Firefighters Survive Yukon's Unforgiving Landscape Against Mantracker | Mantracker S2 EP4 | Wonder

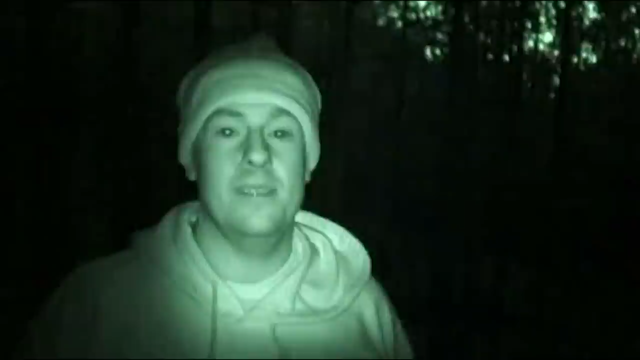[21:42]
It took a lot out of us, and I mean, my feet are killing right now just from stepping on all the down trees, and you know, it's hard on the ankles and the shins. We can make a lean-to out of one of these little fir trees.
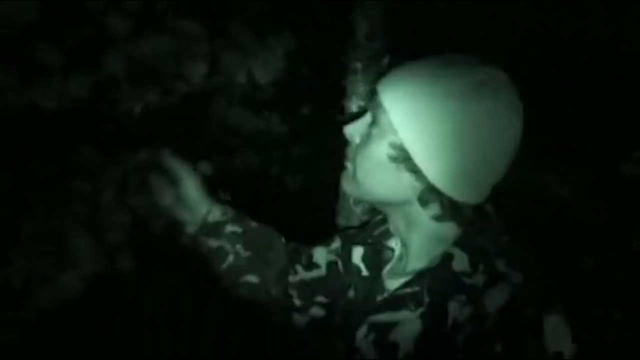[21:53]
Since okay. We don't have a tent. This one right here?
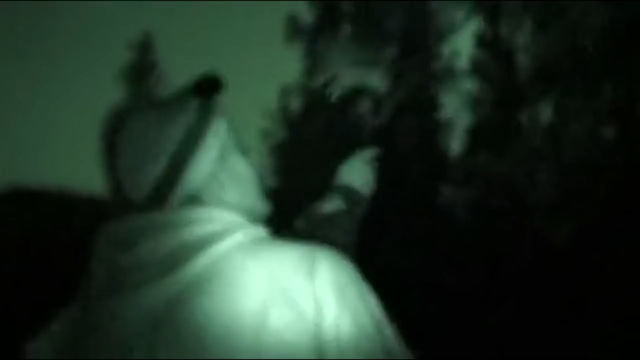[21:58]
Yeah. Drop it right here. This is a nice flat ground.
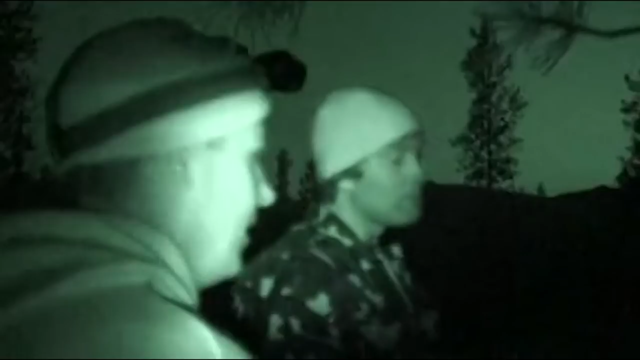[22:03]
Yeah, and we'll trim the underside branches and we'll lay them over the top. Okay.
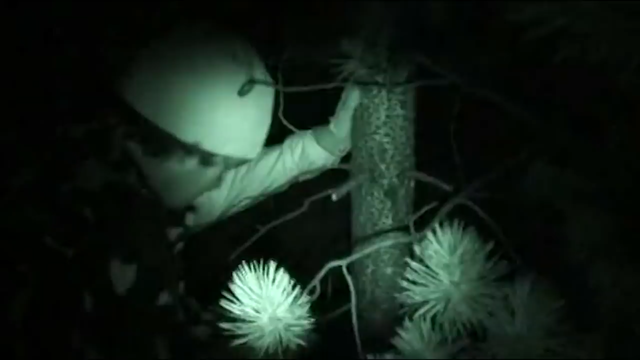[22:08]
Start
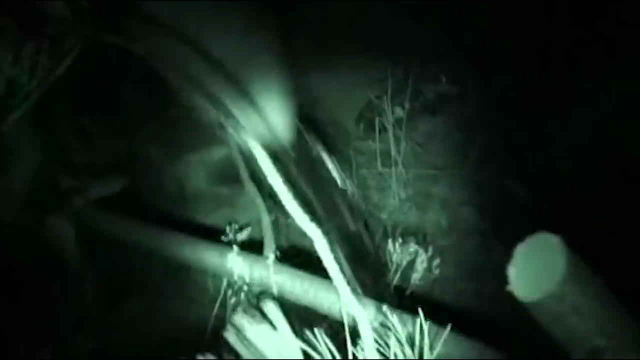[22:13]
pushing. I can't believe how sharp that is. Yeah.